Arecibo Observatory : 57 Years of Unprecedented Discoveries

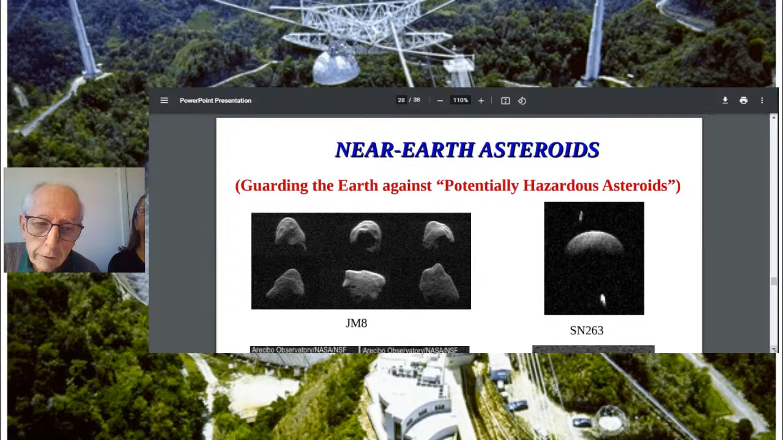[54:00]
rotating significantly, and you can get a number of images of it as it rotates and get an idea of its
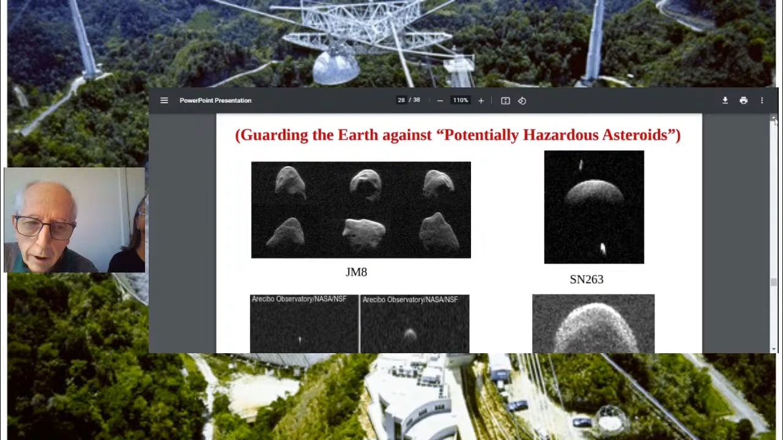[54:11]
three-dimensional aspect. If we take the one below that, could we move up? Thank you.
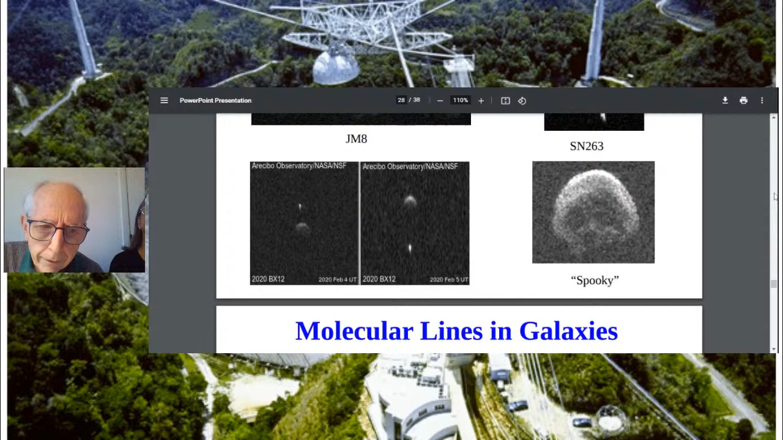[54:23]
That was actually one of the last asteroid images Arecibo made before its tragic collapse.